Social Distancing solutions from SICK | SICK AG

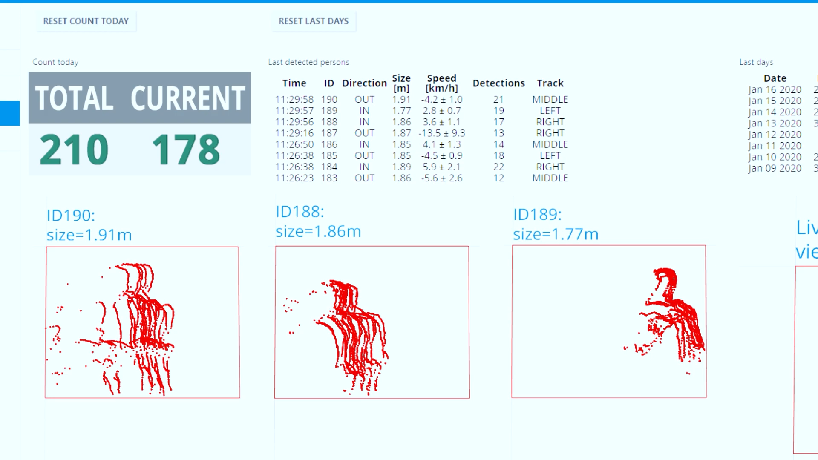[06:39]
And this is based on a machine learning algorithm, teached by over 1000 people.